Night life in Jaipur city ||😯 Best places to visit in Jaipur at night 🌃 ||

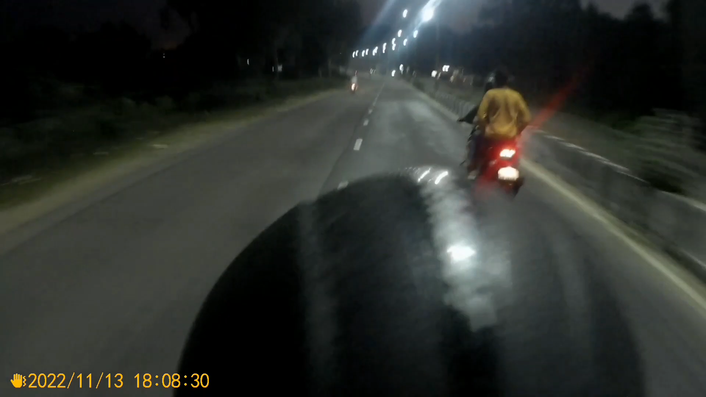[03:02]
तो फाइनली हम लोगों ने हमारी इस जर्नी को कंटिन्यू किया और निकल गए राजा पार्क के लिए।
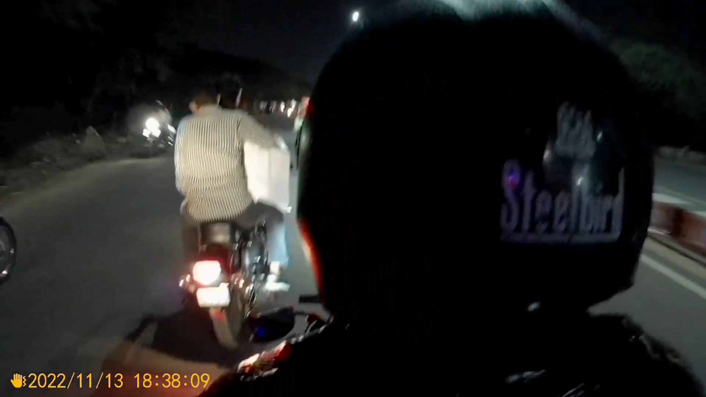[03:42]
सो रास्ते में हमारे फ्रेंड्स लोग जो थोड़ा सा हमारे से आगे निकल गए।
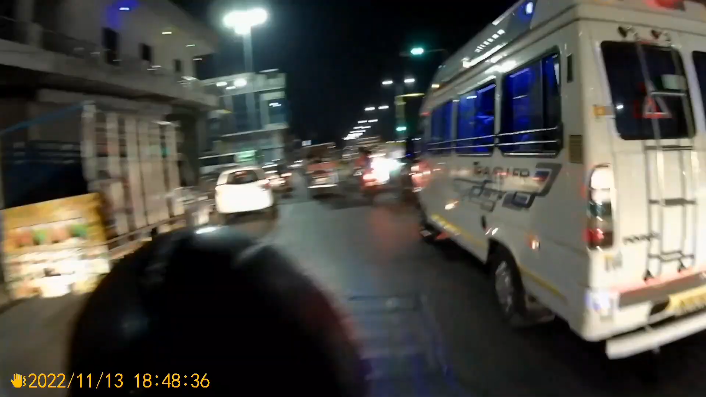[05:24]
इसी के साथ में फाइनली हम लोग राजा पार्क में एंटर हो चुके हैं।